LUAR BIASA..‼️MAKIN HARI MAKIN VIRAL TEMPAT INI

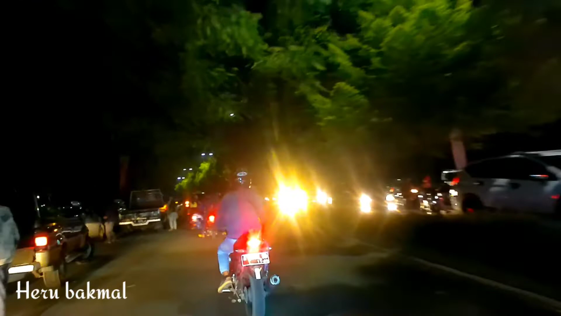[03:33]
Podomoro Golovview Tapos Cimangis Depok Ini kita lihat Sampai ke ujung ya Sampai ke Gerbang
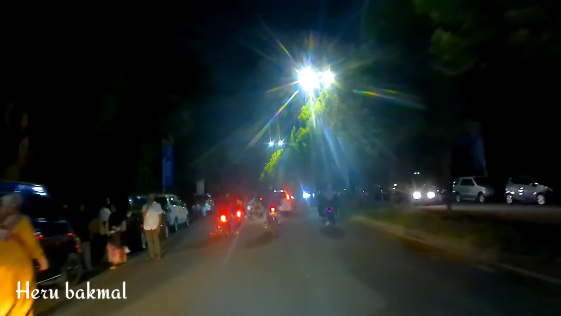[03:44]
Gerbang utama Dimana gerbang utamanya itu Berdekatan langsung guys Dengan Gerbang Tol Cimangis
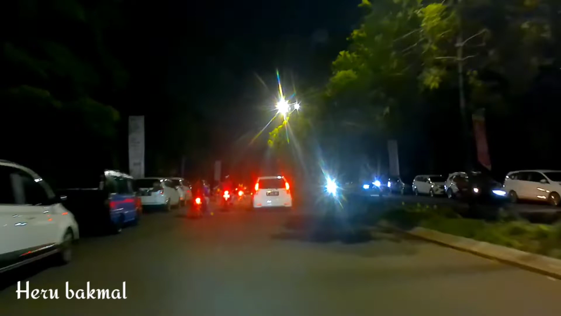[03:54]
Ini Saya buatkan video khusus nih Suasana Malam hari Luar biasa Keramaian Orang-orang yang Mendatangi Masjid Atohir Yang jelasnya Banyak banget Orang penasaran guys Mungkin karena
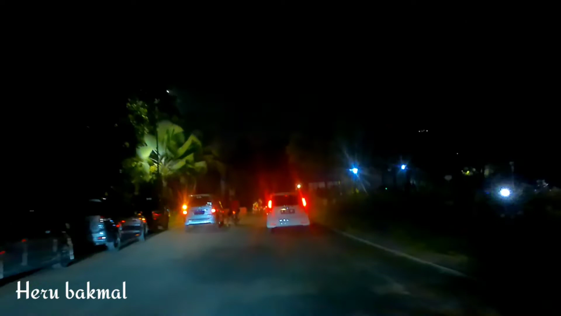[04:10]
Mungkin karena ya Viral Kalau di malam hari Masjid Atohir Berganti-ganti warna Nah ini kita udah ada Di bundaran guys Sebagai Gerbang utama Menuju Masjid Atohir Nah seperti ini
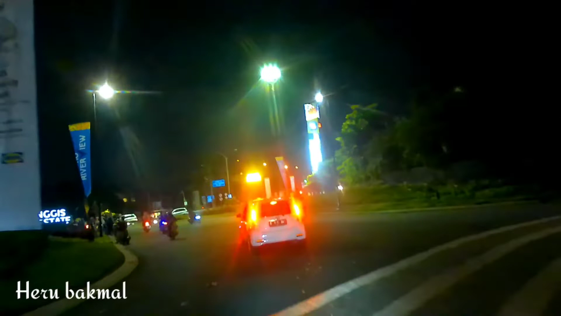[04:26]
Suasananya Disini juga biasanya Kalau malam banyak guys Orang foto-foto Selfie disini guys Nih Seperti yang kalian lihat
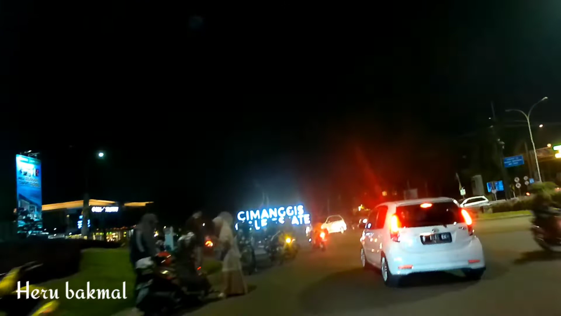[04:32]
Karena berdekatan langsung Dengan Gerbang
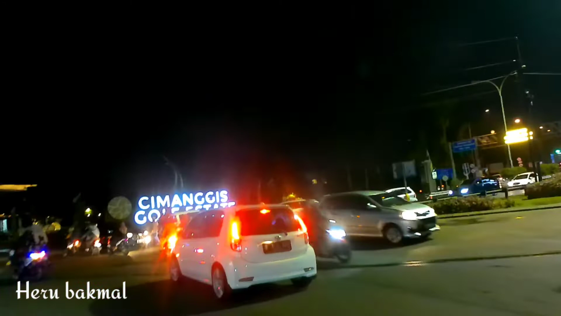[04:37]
Tol Cimangis Tuh Tuh
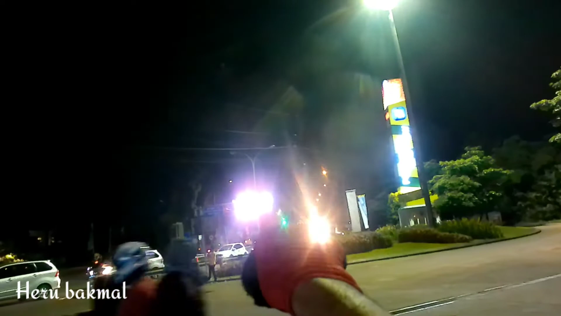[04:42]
Tol Cimangis ya Tuh ada jalan alternatif Ke Cibubur Nah kita nanti